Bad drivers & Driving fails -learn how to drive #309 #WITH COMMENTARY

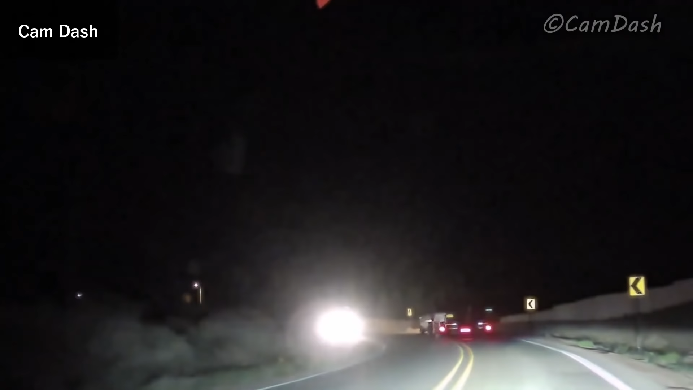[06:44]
Oh my God. Bryce! What just happened? Are you freaking kidding me? Holy cow. Call 911.
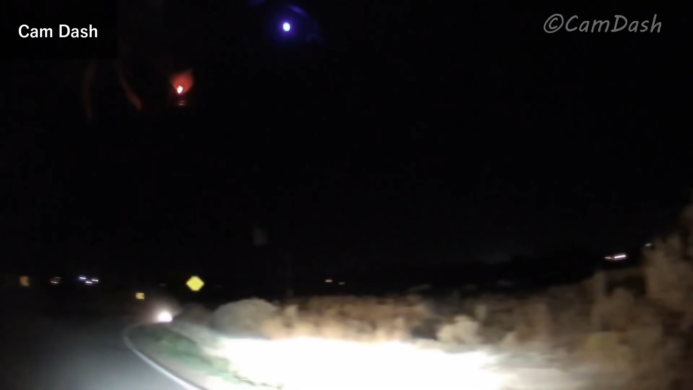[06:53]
Hi, hi, we just watched a rollover car accident.